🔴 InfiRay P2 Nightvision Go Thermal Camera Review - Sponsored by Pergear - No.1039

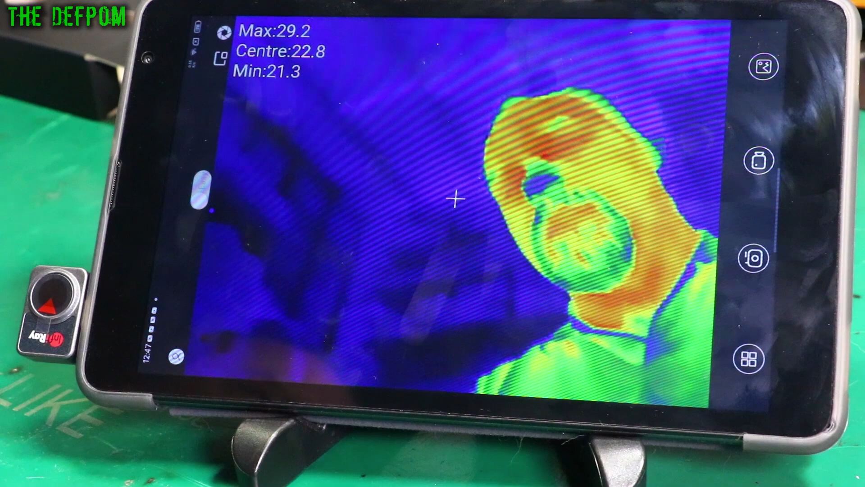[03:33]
Now in this orientation, with the camera facing towards you, on this particular tablet, it's the right way up. And this is one of the problems we've been having. See this? It just crashed. The app, like I said, is basic. It has a few problems.
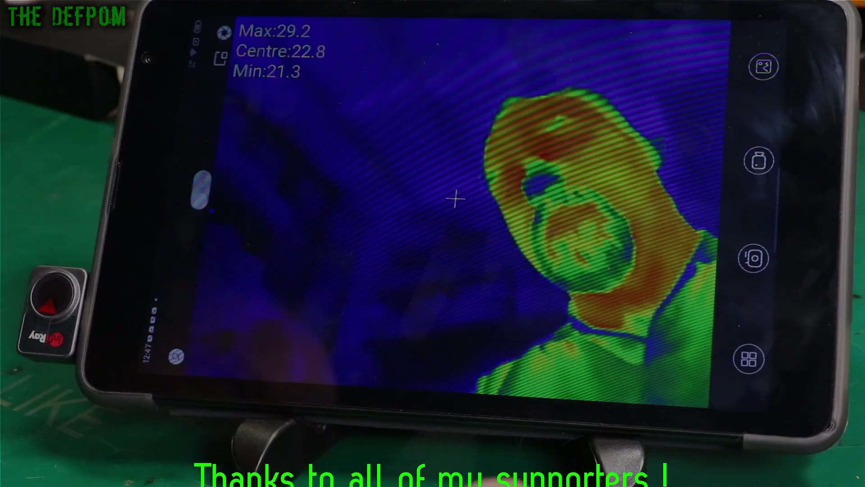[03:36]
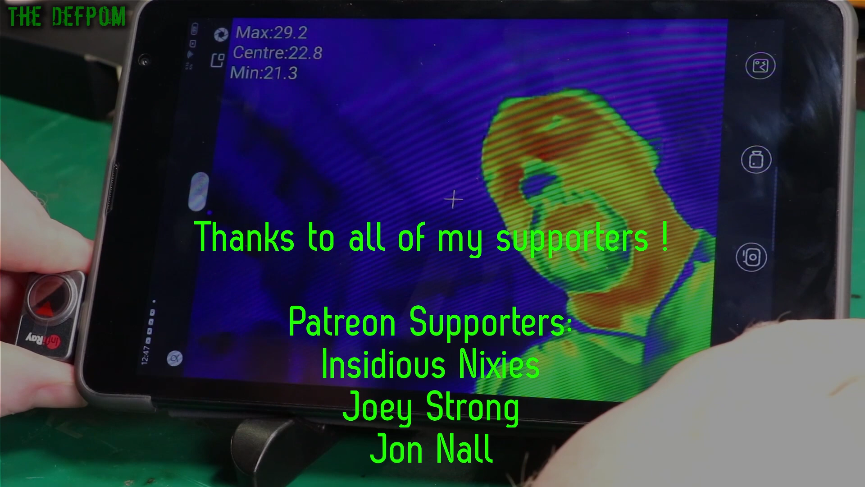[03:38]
Crashing is one of those problems.
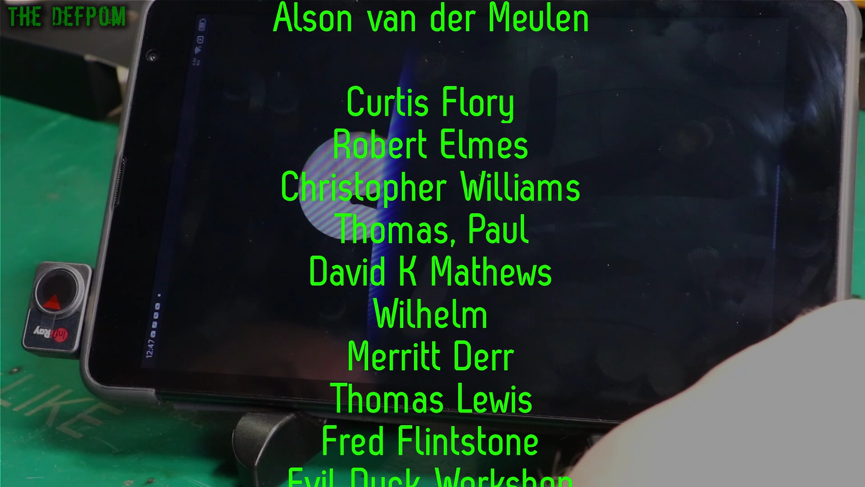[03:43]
And if you basically unplug it back in again, it will resume and carry on.
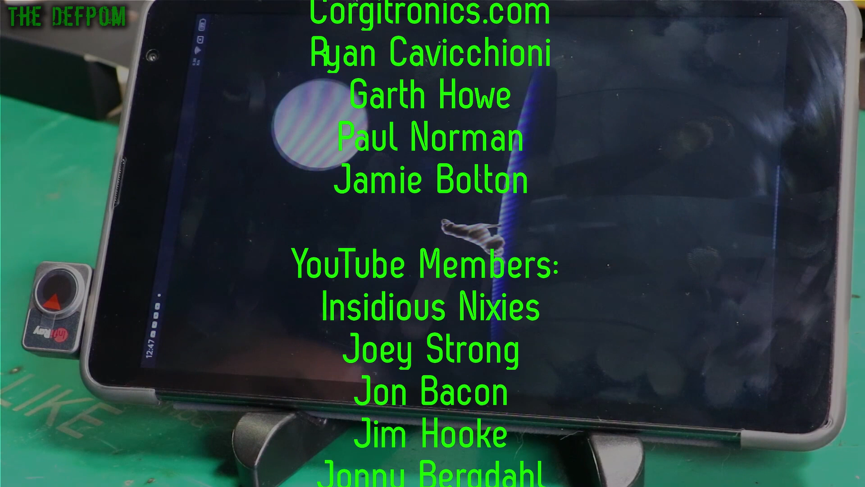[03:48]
Crashing seems to be random. I haven't determined exactly what causes it. It just randomly crashes.
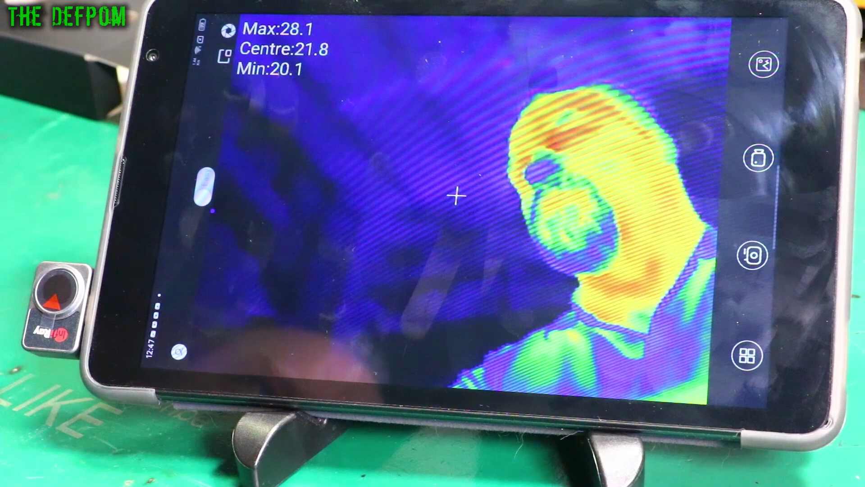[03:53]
I don't know why. See, just unplug it back in again.
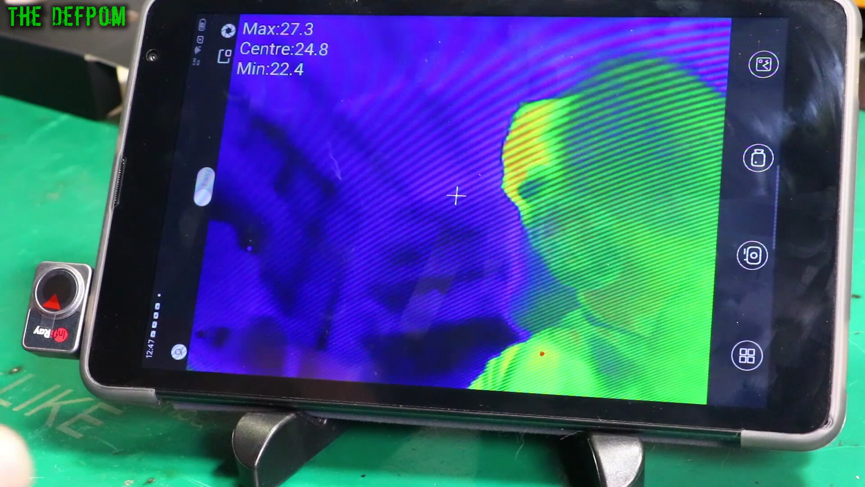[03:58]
And off we go again. I don't know why it crashes.
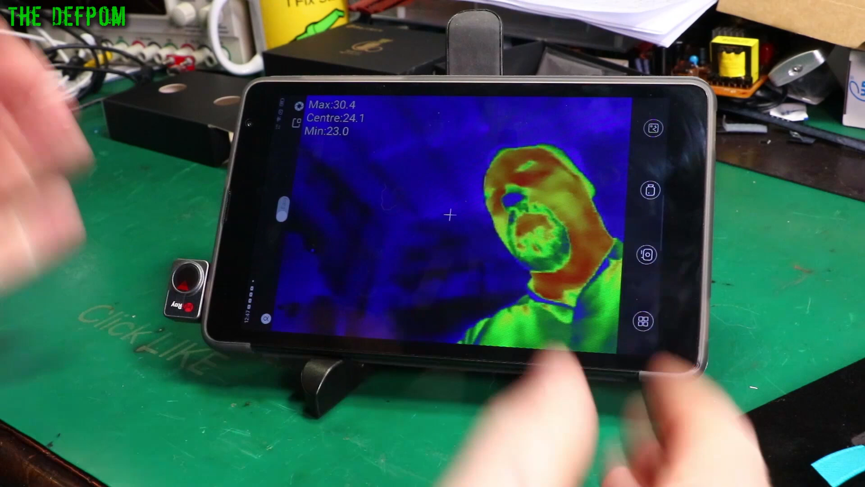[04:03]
Depending on the device. And depending on how they've actually constructed the device, the camera orientation can be a problem.
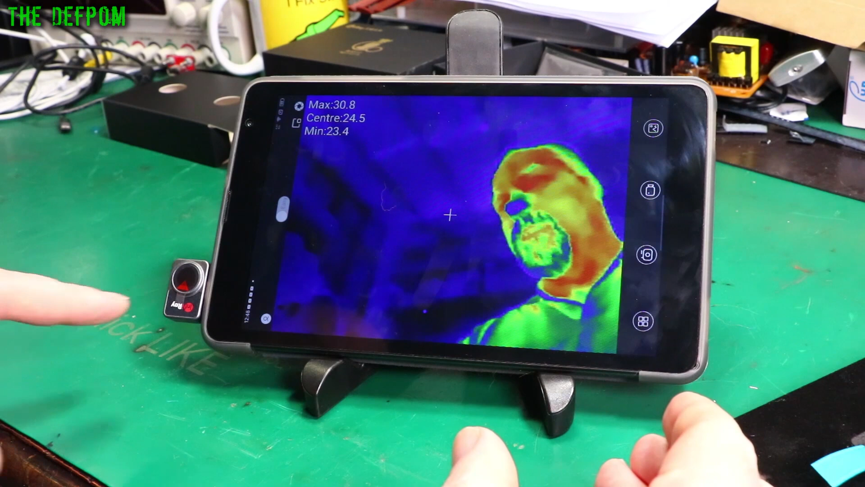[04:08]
Like right now, it can see me. And that's not much use.
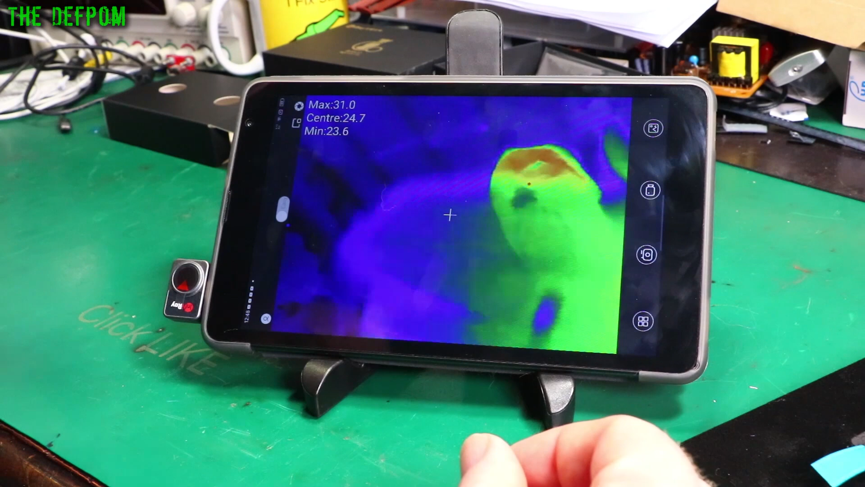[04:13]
Usually you want to look at something that's the other side of the device. As you can see here, it's me just fine.
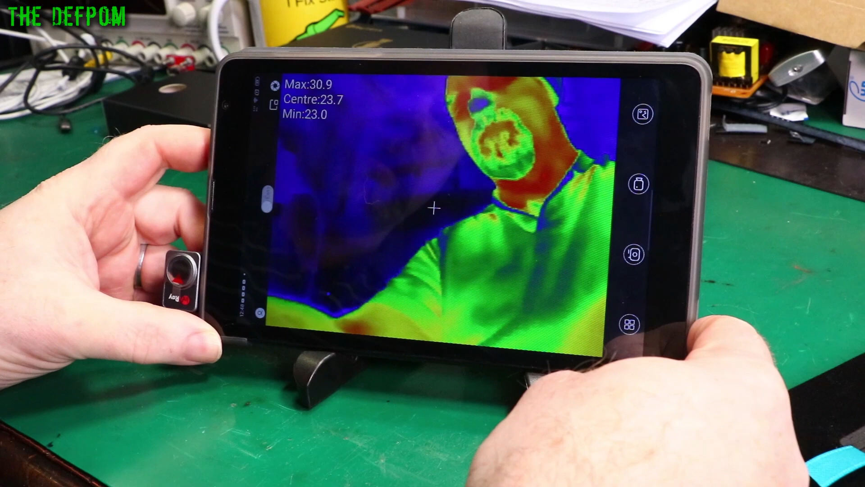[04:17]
Resolution looks all right. No problems at all.
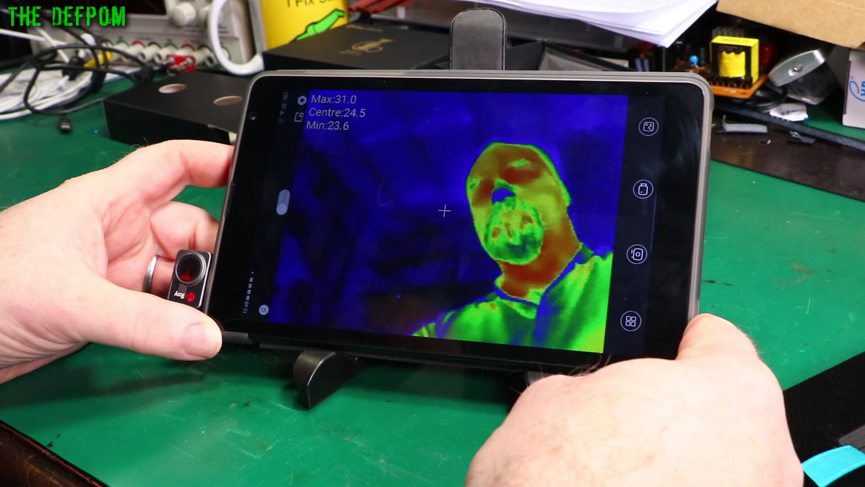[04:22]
And it's giving the temperatures and stuff like that. And it's crashed again. Which is fine because I want to unplug the camera anyway. What lets this thing down appears to be the software.
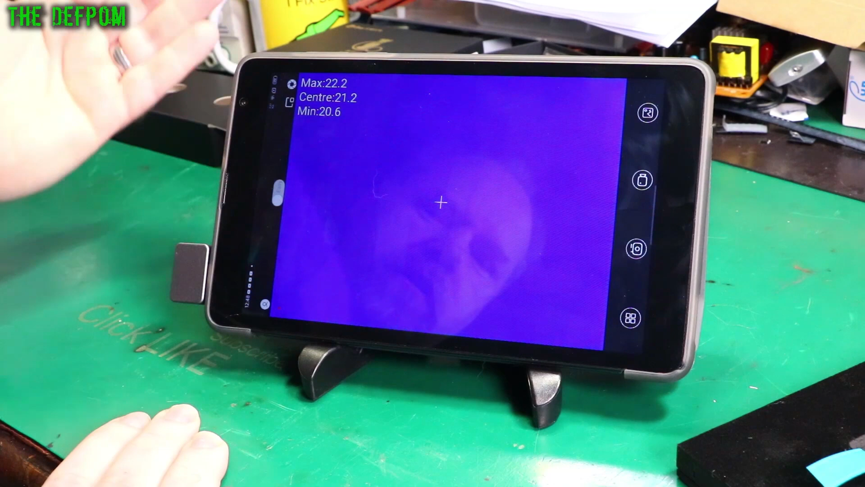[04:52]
See, it's nothing there. It's not showing up at all.
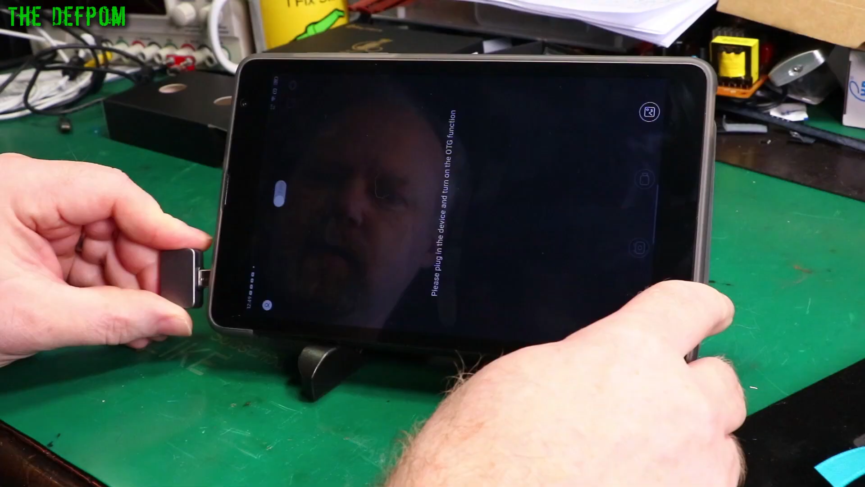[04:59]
Yeah, see this gets kind of tedious.
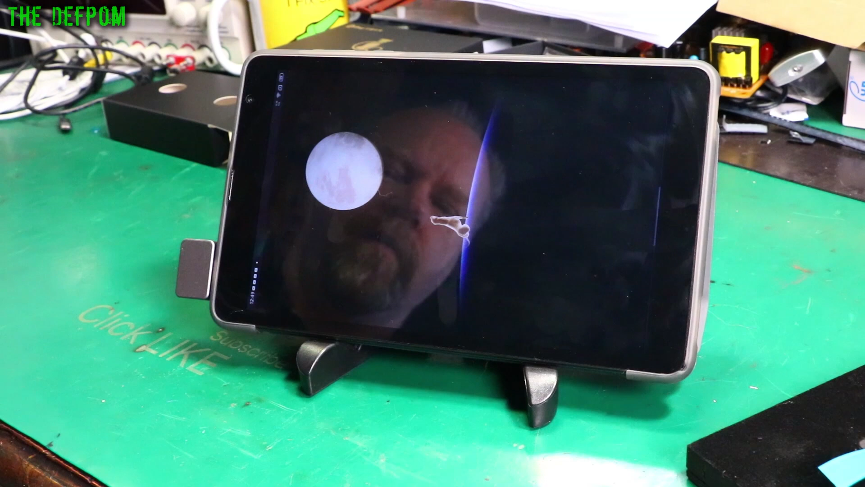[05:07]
This is part of the feedback I've given them, is that the smash screen's annoying. The camera orientation's a bit of a problem.
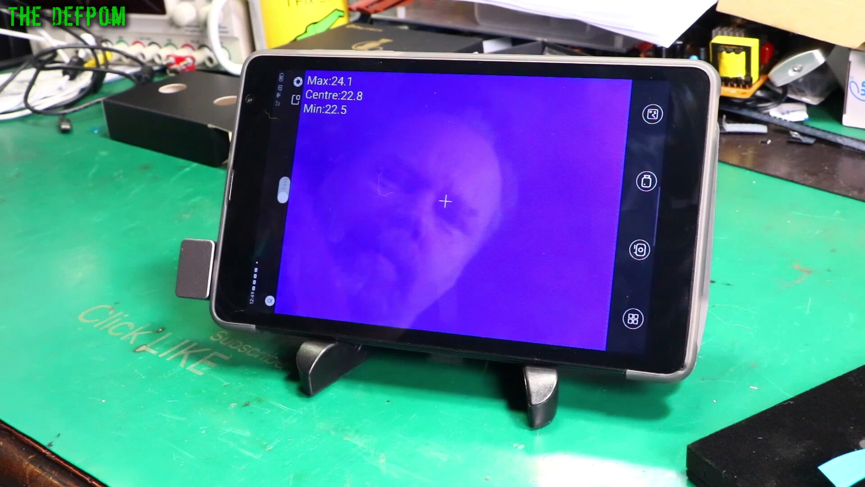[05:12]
There we go. We have it working now.
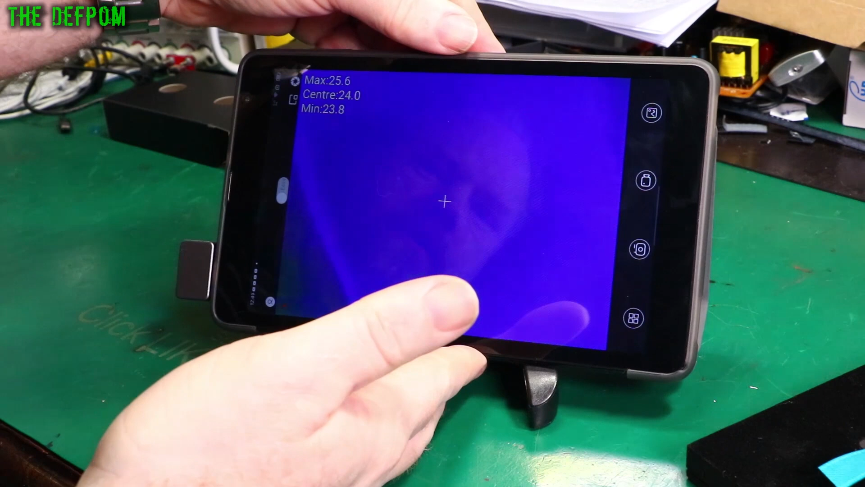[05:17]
Now, the problem is, let's try and stand up more,
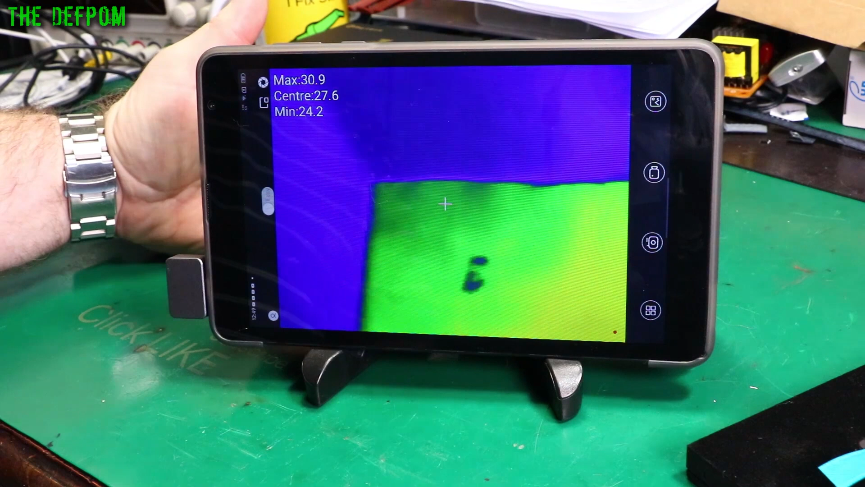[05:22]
is that if you look at the orientation, you notice something funny here? It's upside down.
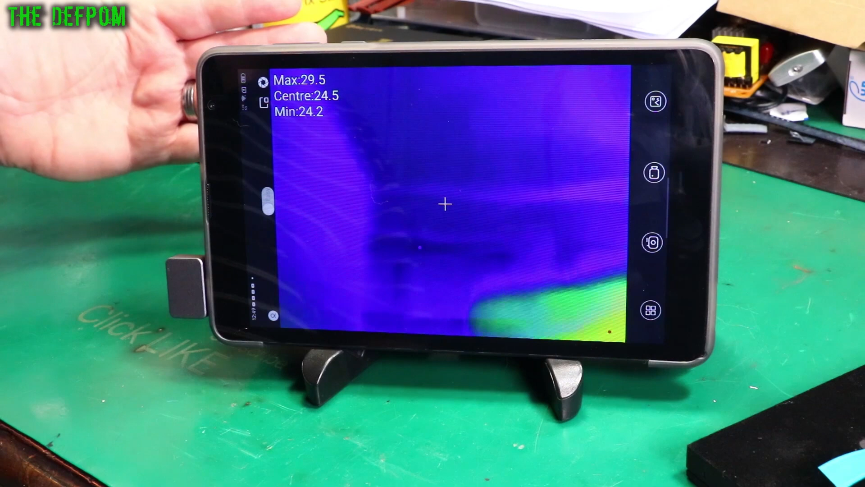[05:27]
Now, it actually tracks the orientation of the tablet. See if I rotate the tablet around, it actually tracks that.
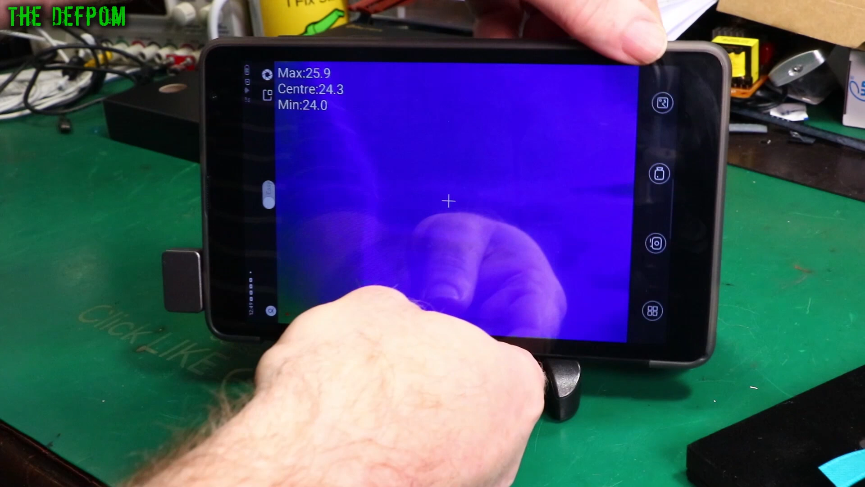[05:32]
That's fine. All right. So I'll turn it up the other way. It rotates with it. But it's still upside down.
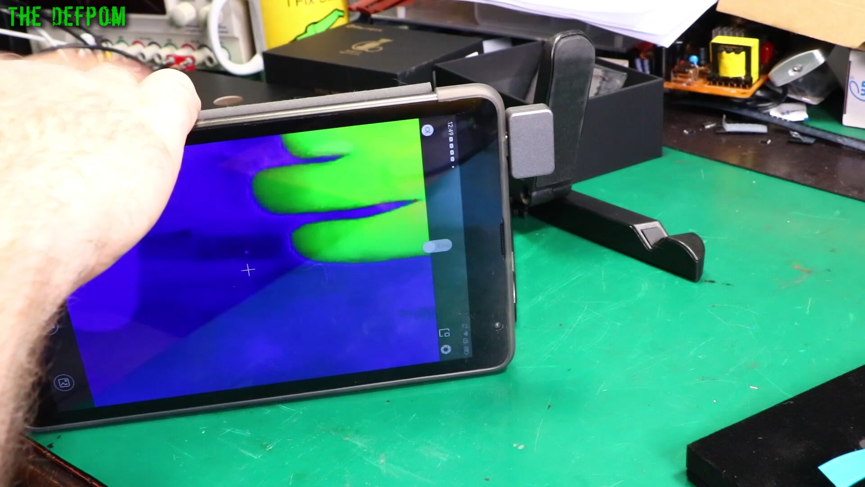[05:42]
So in this case, I can't actually get the images right my way up. It's just not possible. It's always upside down. Because if you rotate the tablet around, it doesn't make a difference.